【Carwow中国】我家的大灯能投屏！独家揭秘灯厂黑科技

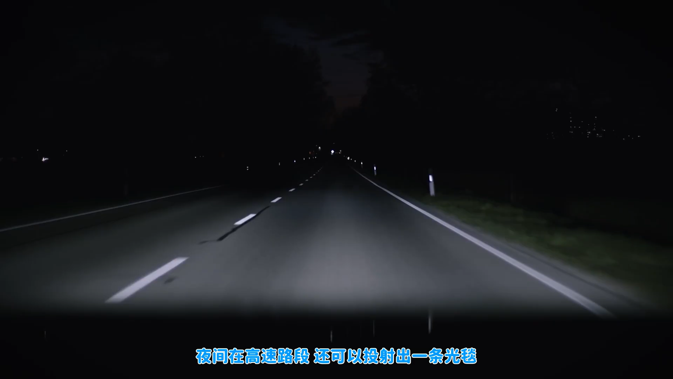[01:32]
What you can also do is project a carpet of light when you're driving down the motorway to help guide you and keep you in lane. Do you know what? I thought it'd be a good idea to try out the system myself while driving.
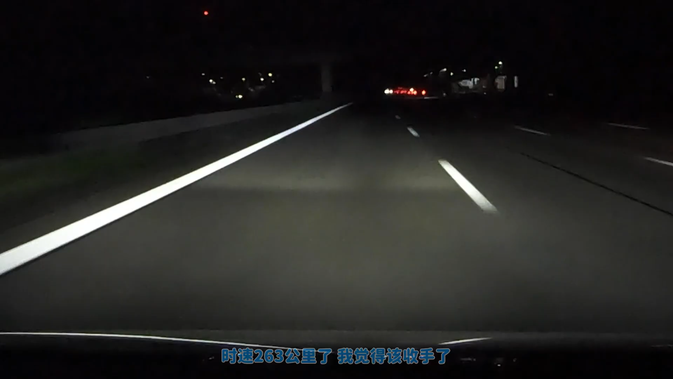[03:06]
I think I'm backing off and the headlight system is still working.